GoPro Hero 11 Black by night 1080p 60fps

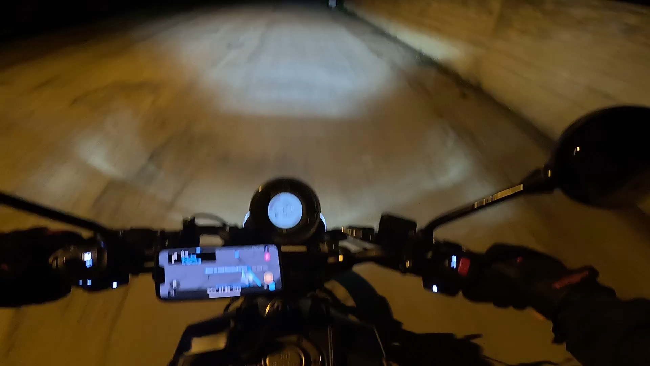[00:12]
Yes, l'équipage, j'espère que vous allez bien.
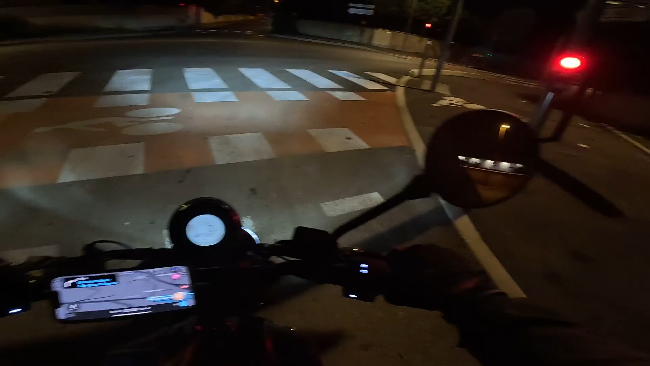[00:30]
Bah du coup, petit test nocturne pour la GoPro Hero 11 Black Edition. C'est vrai que je l'avais jamais testé en pleine nuit, donc on va voir ce que ça donne avec l'éclairage et au niveau aussi des réglages automatiques de base. Donc c'est parti.
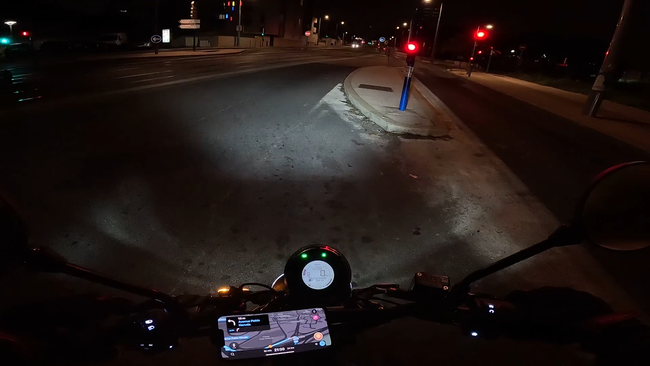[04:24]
Faire gaffe à la meuf qui va traverser à coup sûr là. Ouais, voilà, c'est sûr.